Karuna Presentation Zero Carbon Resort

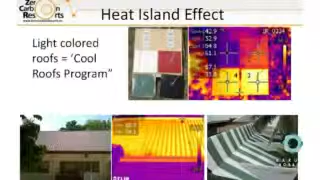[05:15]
Sa kulay itim po, 20 degrees difference. At tandaan nyo, kung kulay, pula yung bubong nyo,